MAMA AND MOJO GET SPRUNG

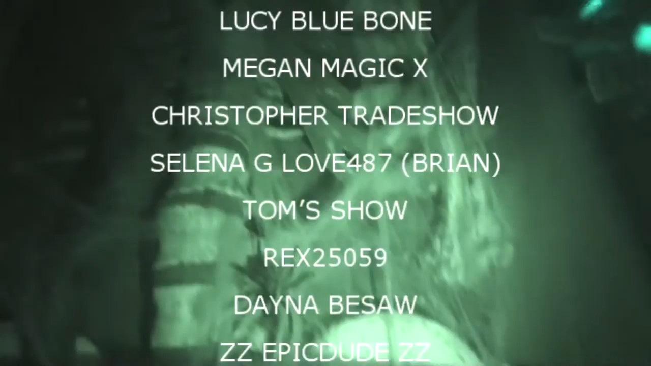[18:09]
spiders and a snake coming out of his mouth
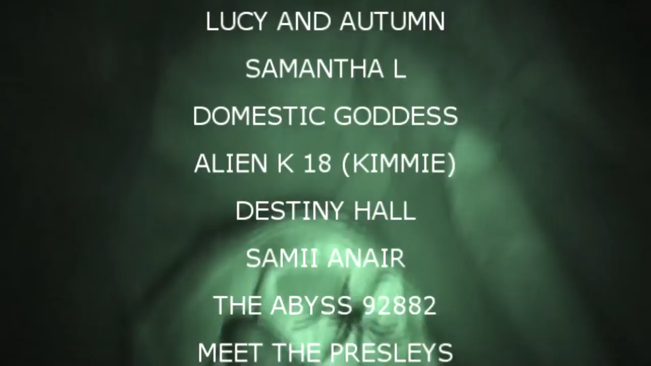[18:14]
and now we have a witch you know right now we find out you can't tell that it was right now i suppose and we have our male skeleton and we have our we can't even see it but it's 14 days no it's your eyes
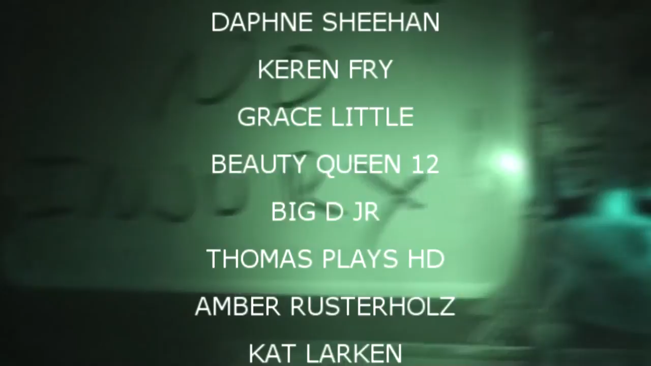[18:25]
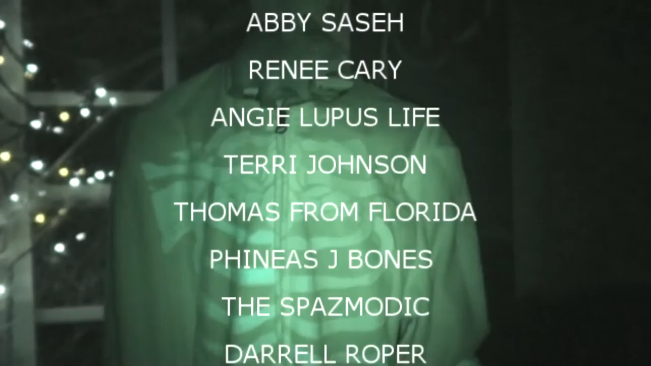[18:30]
then we have mr bones and there's a skeleton hanging costume and we have a watch out for the vampire sign up there with a big spider coming down the wall